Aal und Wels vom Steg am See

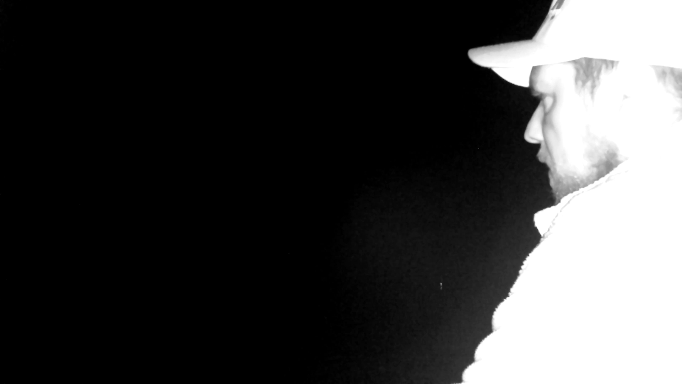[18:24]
Ganz sanft. Ne, hat nicht Angel.
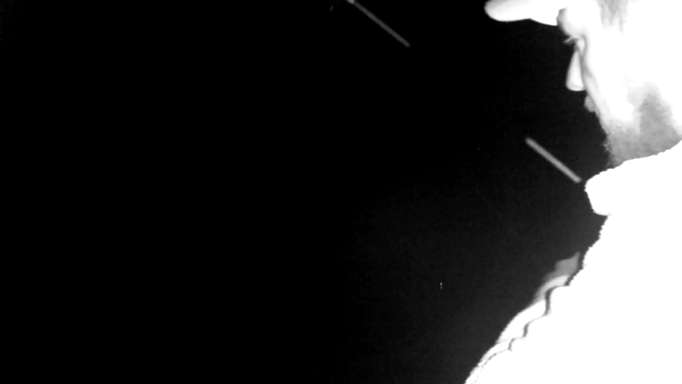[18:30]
Also liegt die Angel wieder draußen. Oder besser gesagt, die Montage, die Angel liegt auf dem Steg. Wie gesagt, so kriegen wir erstmal Aktion. Sind das nicht schlecht? Macht Spaß. Aber natürlich, dass es mit der Auflösung mit der Kamera passt, wenn ich da ranzoome. Auf dem Bildschirm sieht man das kaum.
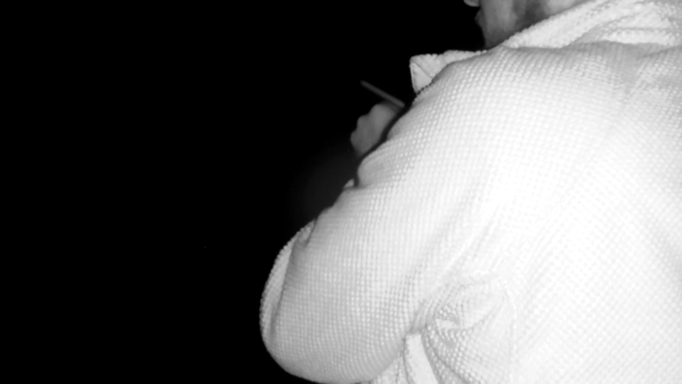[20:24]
Muss ich durch die Pflanzen hier durch? So weit ist dann natürlich auch immer spannend.
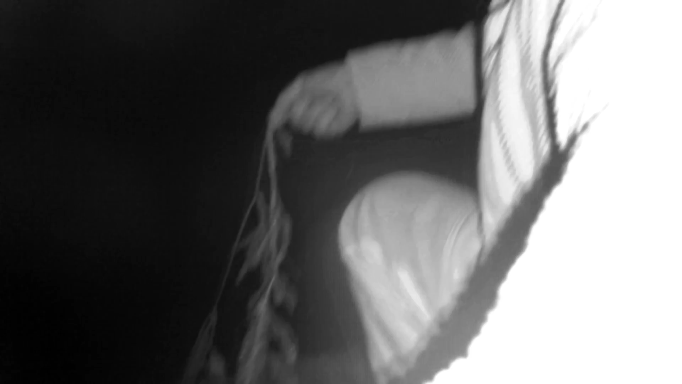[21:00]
Jetzt sind nur Pflanzen und kein Aal.
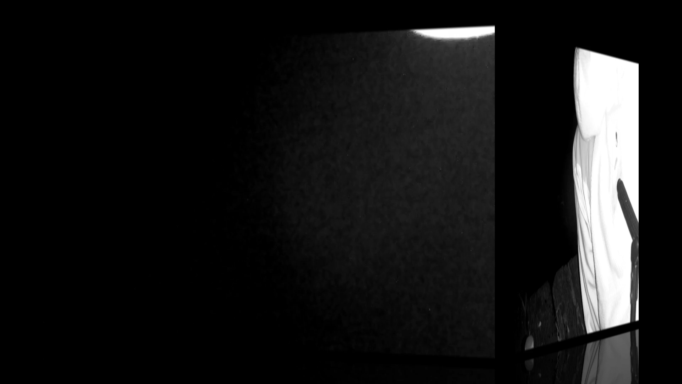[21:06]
So, jetzt ist die Grünerfischpose plötzlich untergegangen.
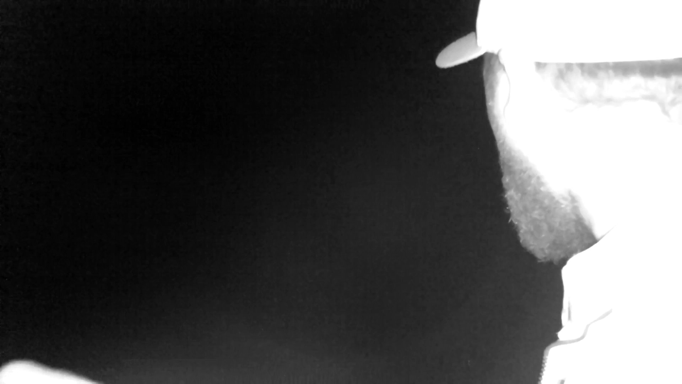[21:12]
Mit Einschlag. Mit Einschlag ist die Pose untergegangen.
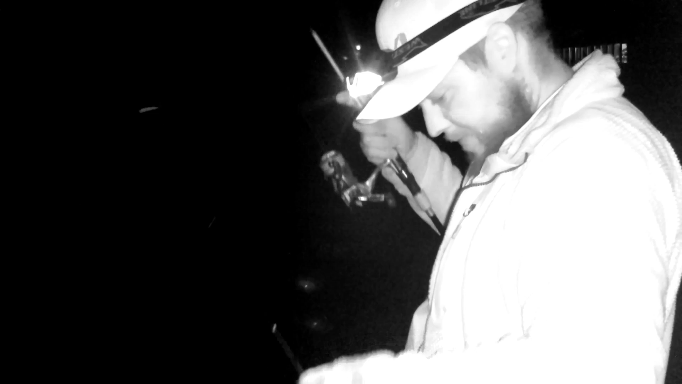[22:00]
Den Fisch hat er mir gekonnt geklaut.
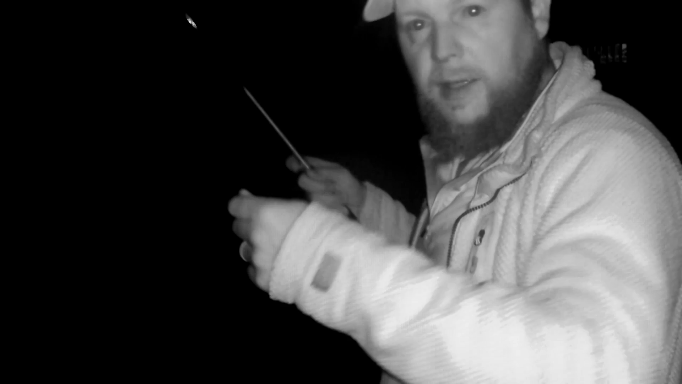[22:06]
Fuck. Aber der erste Biss auf Köderfisch. Geil.
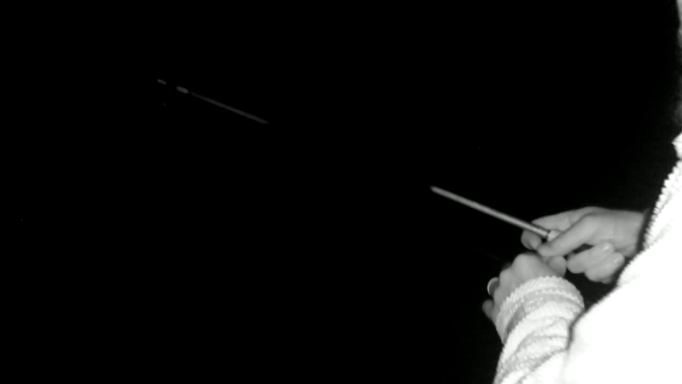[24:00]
Aber wir machen. Wir machen mal weiter. Das läuft echt gut. Der nächste bisschen. Wieder auf Wurm. Aber das sieht wieder weißbuschmäßig aus.
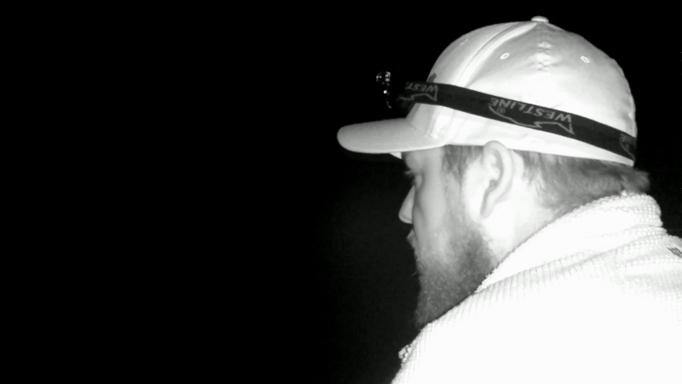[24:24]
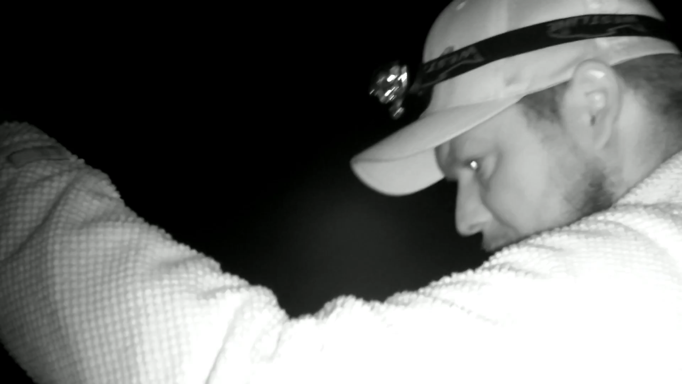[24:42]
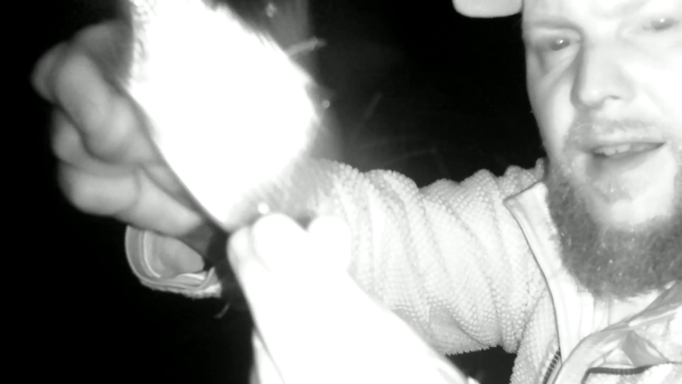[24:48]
Oh, ihr habt sie noch kurz gesehen, ne?
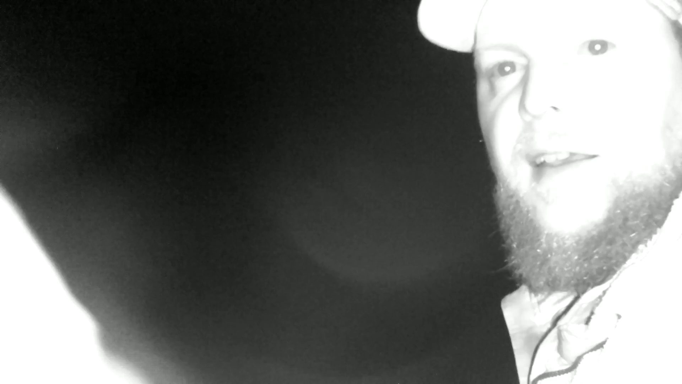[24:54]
süß da. Jetzt haben wir eigentlich so einen typischen Bleibel. Die Hose legt sich hin. Also muss eigentlich der Fisch den Köder schon im Maul haben.
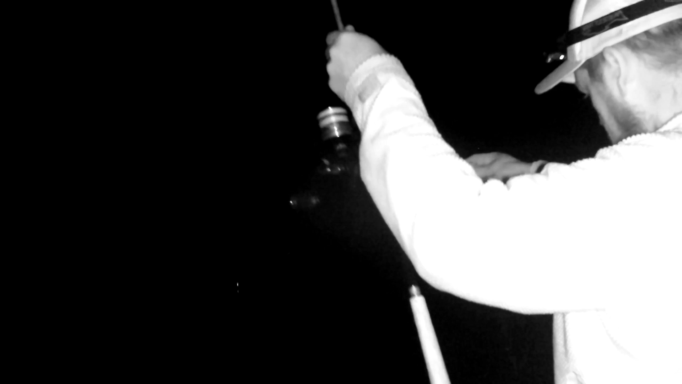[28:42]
Jetzt, aber dafür geht die hier vorne ab.
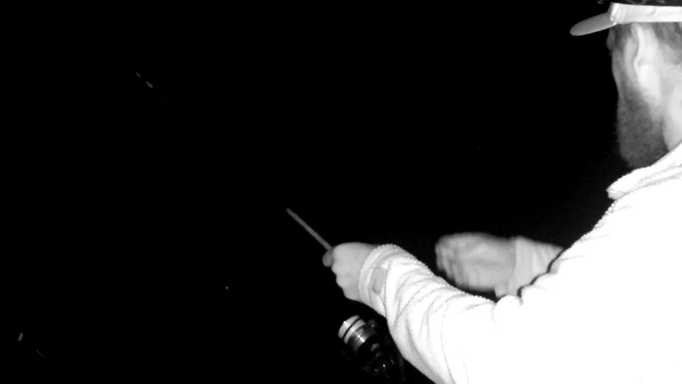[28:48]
Mal tauschen. Das ist jetzt irgendwie.
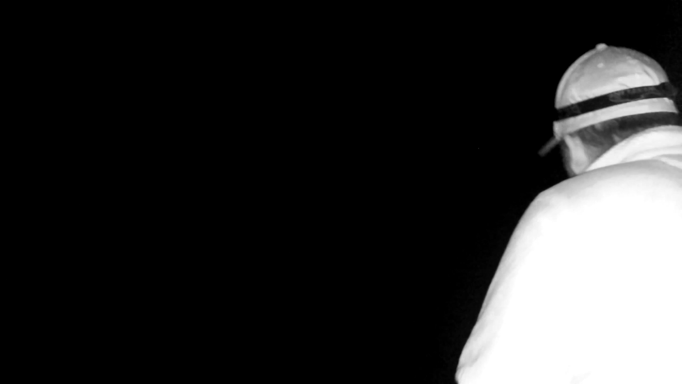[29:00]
Also hier auf die andere ist kein Taube mehr drauf, aber jetzt geht die hier ab. Und gleich los. Dann wäre das besser. Jawohl, ja. Da ist er. Schöner Aal.